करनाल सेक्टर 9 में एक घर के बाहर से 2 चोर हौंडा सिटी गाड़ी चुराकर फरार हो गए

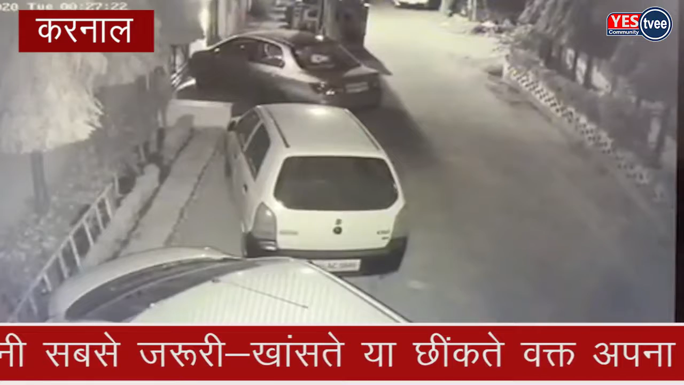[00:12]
करनाल में चोर बहुत एक्टिव हो गए हैं सेक्टर 9 में एक घर के बाहर खड़ी दो चोर होंडा सिटी काड़ी खड़ी थी दो चोर गाड़ी पर सवार